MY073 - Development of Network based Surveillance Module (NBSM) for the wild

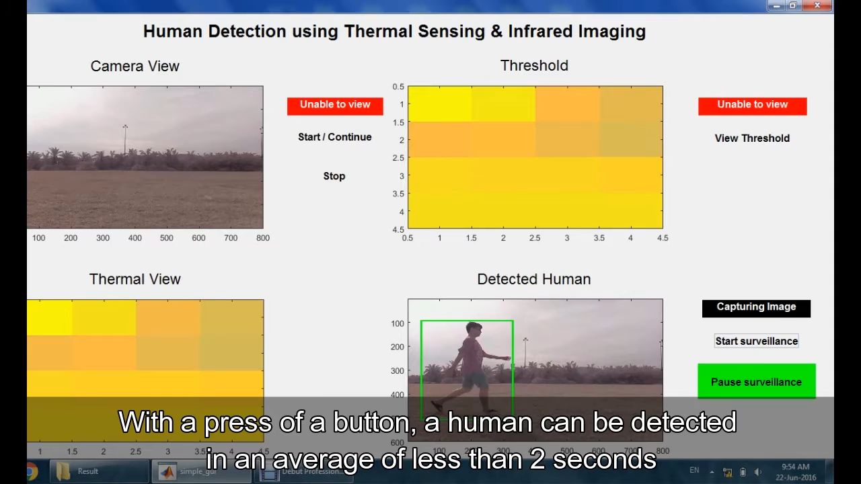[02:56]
The latest detected human will be displayed in the GUI.
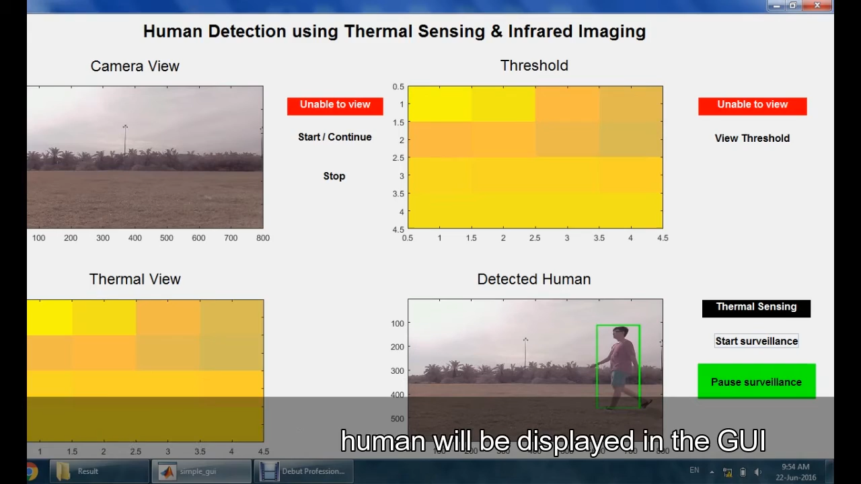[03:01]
NBSM is capable of detecting human with 100% positive detection during our field test.
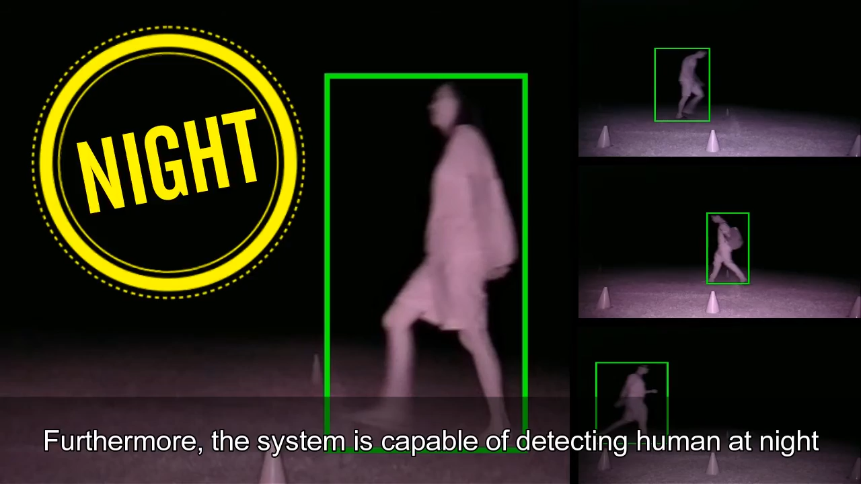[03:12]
This solution is not just limited to wildlife conservation.
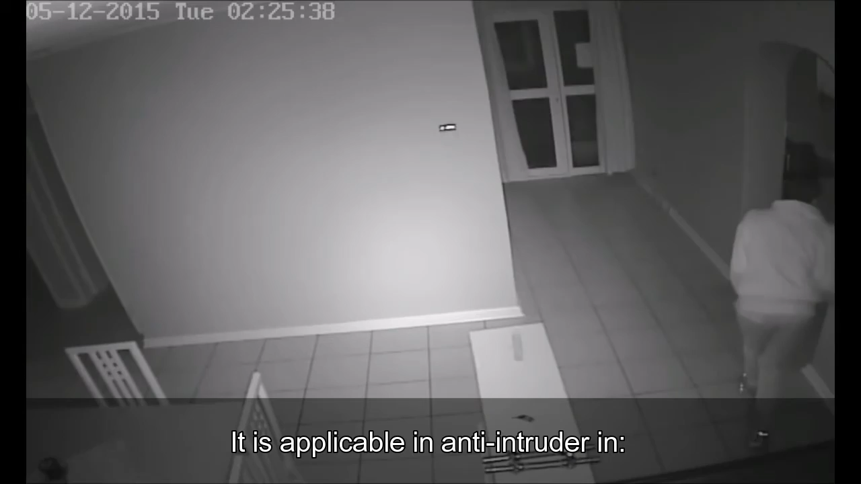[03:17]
It is applicable in anti-intruder in residential, commercial, and industrial buildings.